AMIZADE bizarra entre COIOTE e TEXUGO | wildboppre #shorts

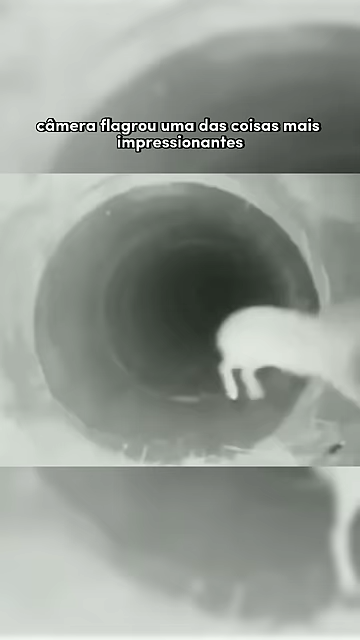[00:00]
Essa câmera flagrou uma das coisas mais impressionantes que a ciência já viu Simplesmente
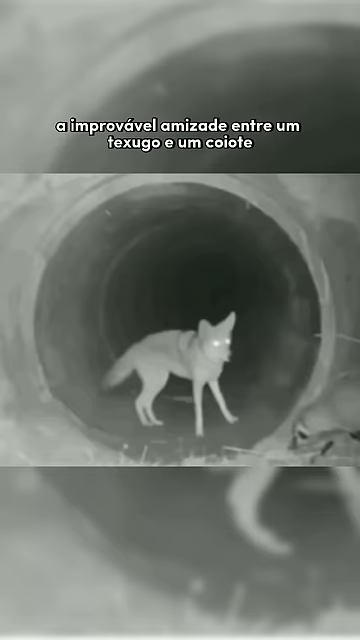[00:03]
a improvável amizade entre um texugo e um coyote A ciência já tinha algumas evidências
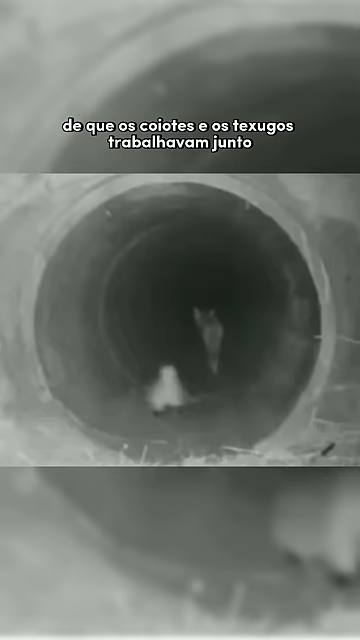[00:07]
de que os coyotes e os texugos trabalhavam junto pra caçar